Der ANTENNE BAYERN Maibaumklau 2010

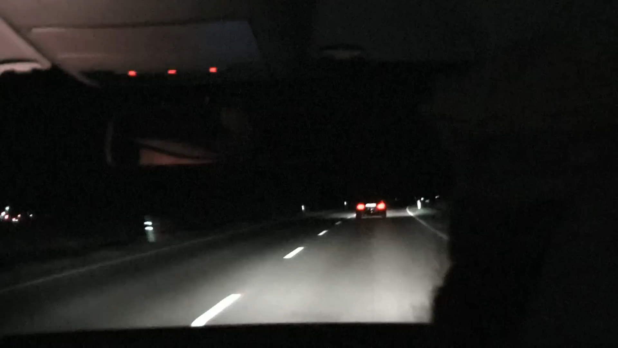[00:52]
Die Lichter der Stadt sind nahezu alle erloschen, was um diese Uhrzeit kurz vor Mitternacht auch kein Wunder ist. Gut für uns. Die ganze Leute prescht sich gerade ran.